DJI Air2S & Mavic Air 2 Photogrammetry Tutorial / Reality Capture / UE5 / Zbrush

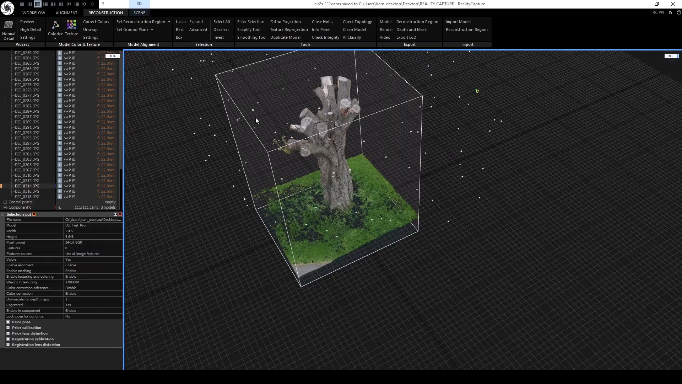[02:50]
I've used this box to trim down my area and remove everything from outside of here.
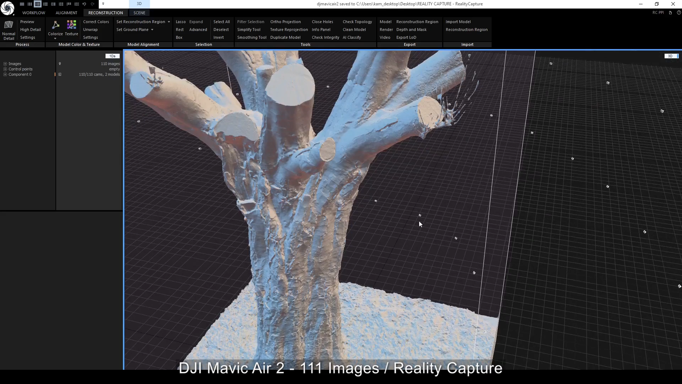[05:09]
still lots of detail a little less detail at the top here but that could maybe be I mean I did I did photograph all of it it's a little bit less detail now I'll
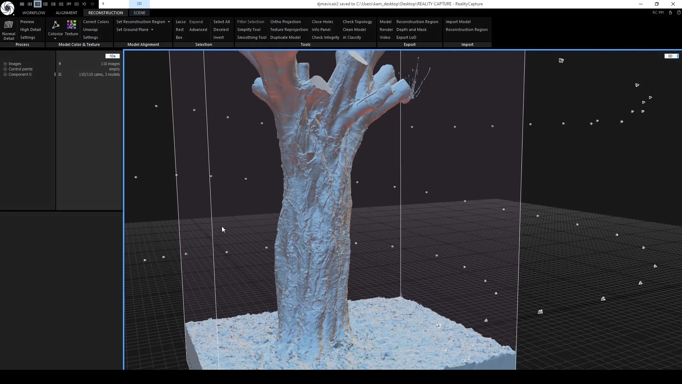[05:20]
put the two meshes side by side in a moment and we can see it but certainly with the texture applied on this one as well it looks very impressive very
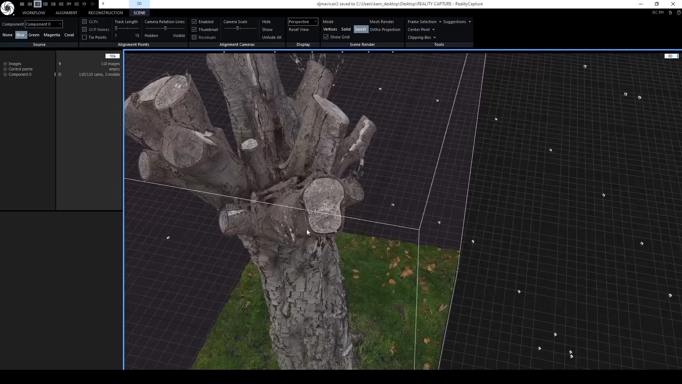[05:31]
very usable from the Air 2 as well.